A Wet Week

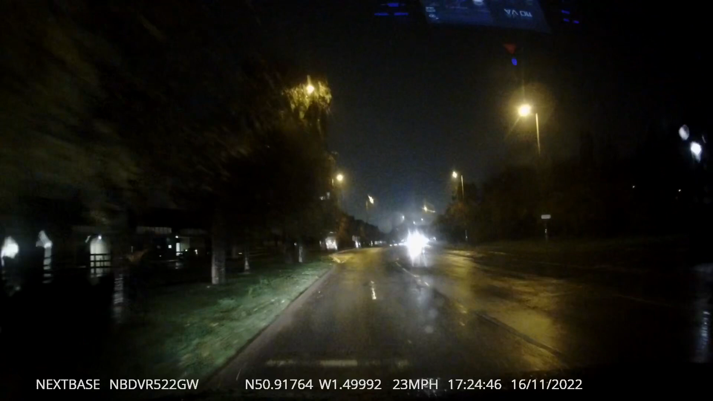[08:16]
this is one of the downsides of being a driving instructor having to work on the dark wet evenings this road has got loads of puddles to contend with it's not very easy for learner drivers to contend with